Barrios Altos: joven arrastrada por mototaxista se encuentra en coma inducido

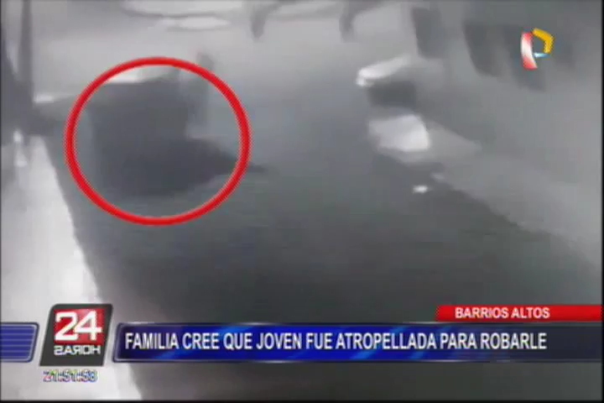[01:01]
Es por eso que los cómplices que estaban en la parte de atrás huyen. Justamente se observa que tres personas bajan de la mototaxi y se pierden entre la gente.